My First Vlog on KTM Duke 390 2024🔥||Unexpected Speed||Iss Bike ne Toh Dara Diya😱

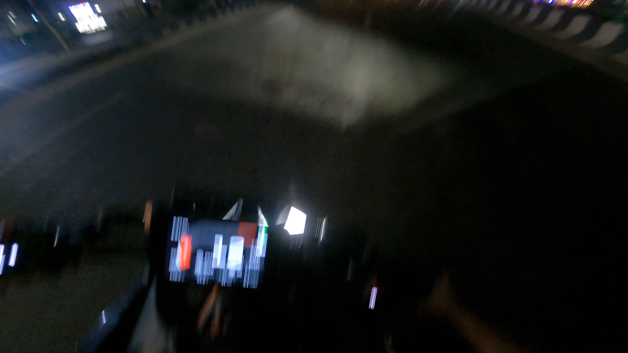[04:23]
देखिए लेकिन गाइस, ट्रैफिक ही खत्म नहीं होता है।
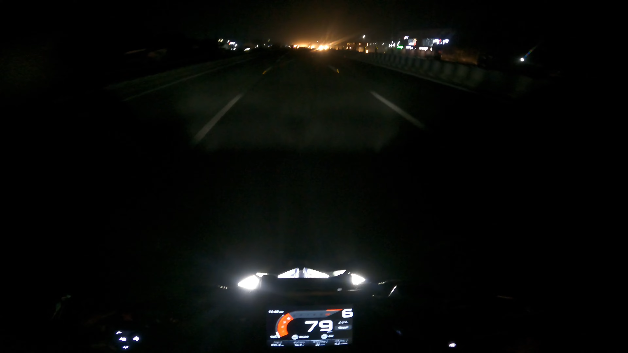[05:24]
दिखिएगा इस पूरा अंधेरा, मतलब कुछ दिखाई नहीं देता है, इतना अंधेरा है। कैसा लगा गाइस एक बार कमेंट करके बोलना। और एक बार देखता है,